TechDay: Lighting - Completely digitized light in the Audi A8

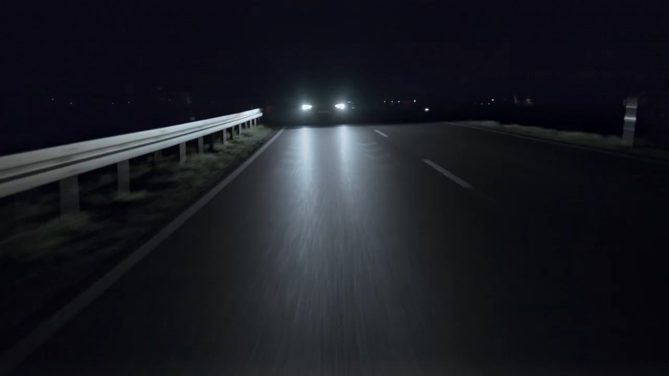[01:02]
As the name says it gives you more orientation for your own lane and more safety.